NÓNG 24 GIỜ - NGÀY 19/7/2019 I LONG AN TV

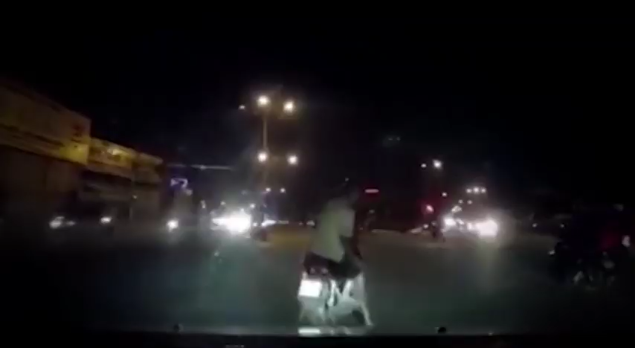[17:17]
dừng trước xe ô tô, xe tải, dừng bất ngờ khiến xe máy không kịp phanh. Vậy nếu dừng xe đột ngột gây tai nạn thì ai sẽ là người chịu trách nhiệm?